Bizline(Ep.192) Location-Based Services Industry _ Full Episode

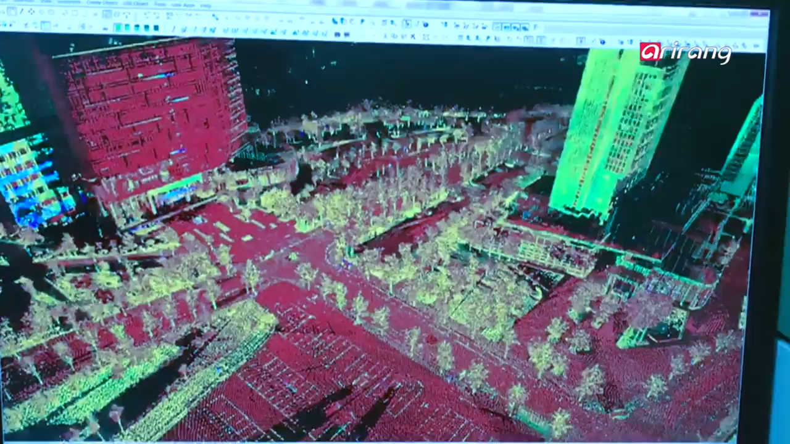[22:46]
The collected data is mapped and digitally visualized to create a 3D map detailing the curves and elevation of roads.